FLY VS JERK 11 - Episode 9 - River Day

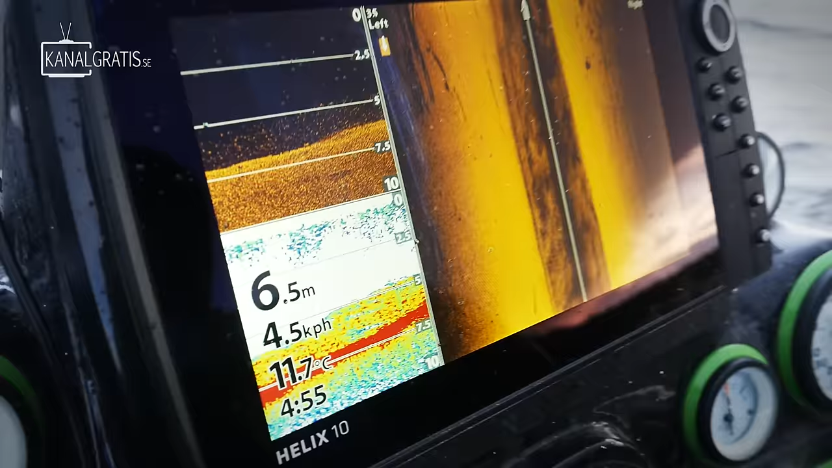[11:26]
On screen: depth 6.5 m, water 11.7°C
This is exactly what they have been looking for the whole day.
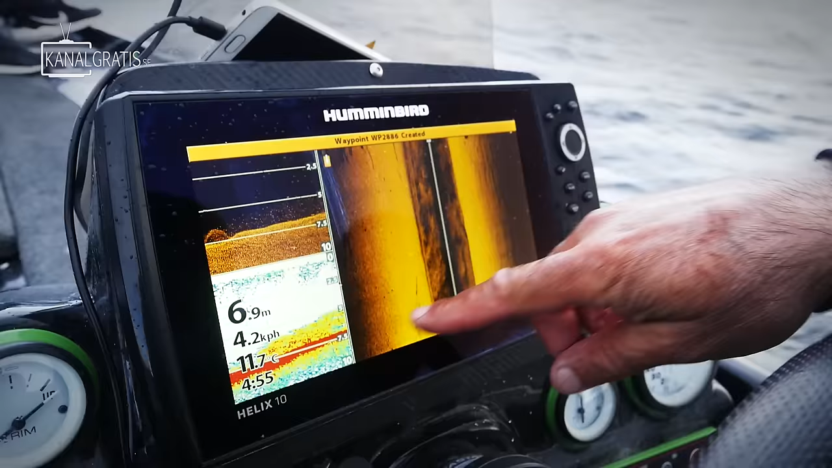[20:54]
On screen: depth 6.9 m, water 11.7°C
Okay. Yeah, we have them there.
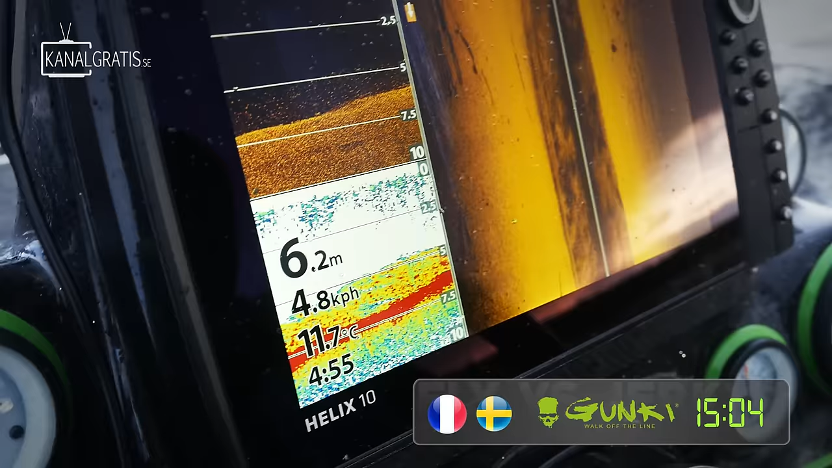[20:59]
On screen: depth 6.2 m, water 11.7°C, speed 4.8 km/h
That's the bait fish, and then we're gonna have the rise.
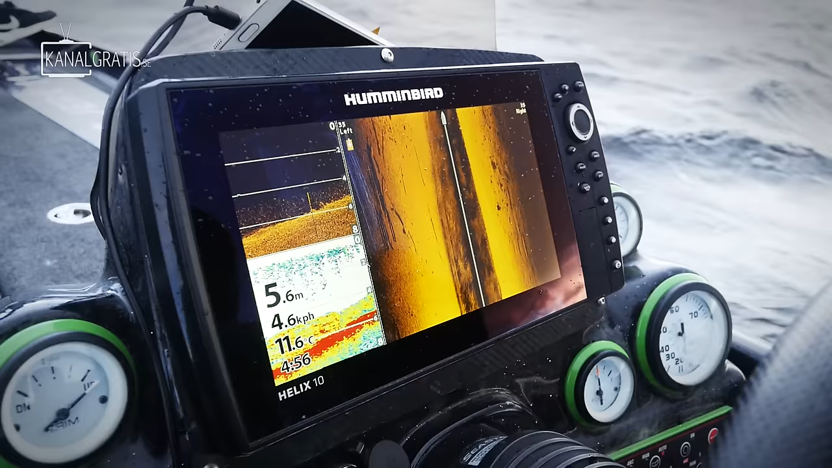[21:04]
On screen: depth 5.6 m, speed 4.6 km/h
So all the bait fish, in fact, you have to understand that now we go against the stream,
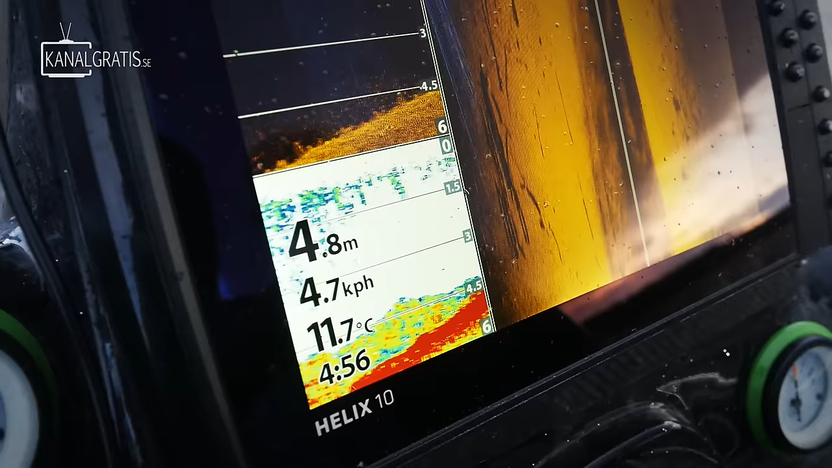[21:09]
On screen: depth 4.8 m, water 11.7°C, speed 4.7 km/h
so they're on the deep part behind, and this shoulder is the shelter,
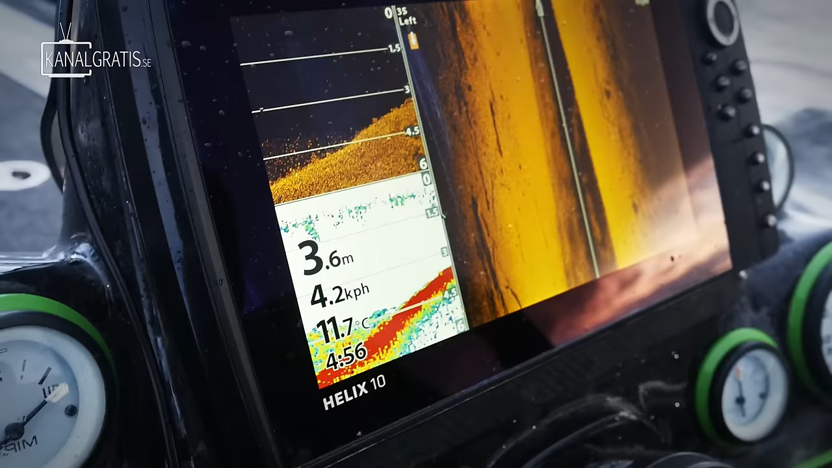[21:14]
On screen: depth 3.6 m, water 11.7°C, speed 4.2 km/h
so that protects them from the stream, and they stay behind this shoulder.